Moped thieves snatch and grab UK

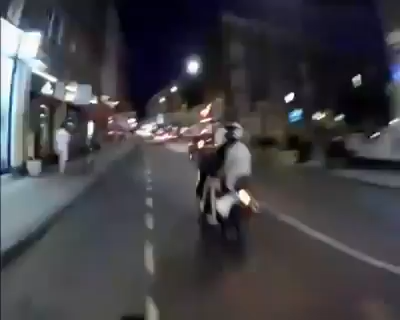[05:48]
I'm driving behind them. I'm following them.
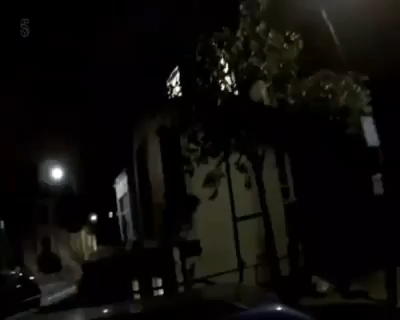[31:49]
I'm up for thieves. All right, I'm outnumbered. Three of them.
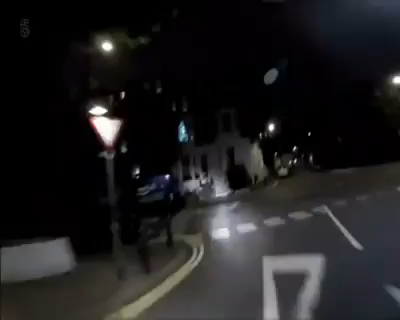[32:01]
Guys, right now I'm in ghost mode, all in an attempt to not be a victim to these guys, which means I've got no lights. You can say it's unsafe. I really don't give a because what are you doing? Stop me getting jumped.